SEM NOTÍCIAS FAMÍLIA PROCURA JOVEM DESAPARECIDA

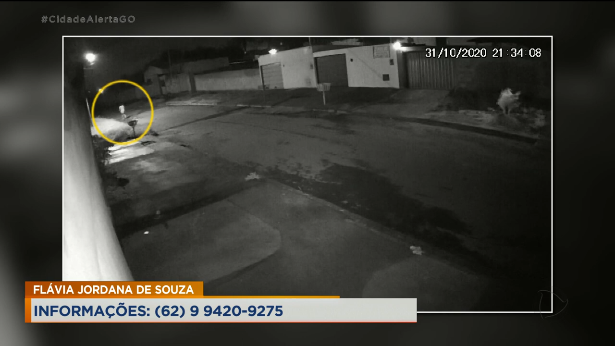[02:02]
Tem uma imagem que mostra ela correndo na rua e a Ana Paula até tava comentando aqui com a gente que ela, a Flávia, não era uma menina de muitas amizades, de sair de casa.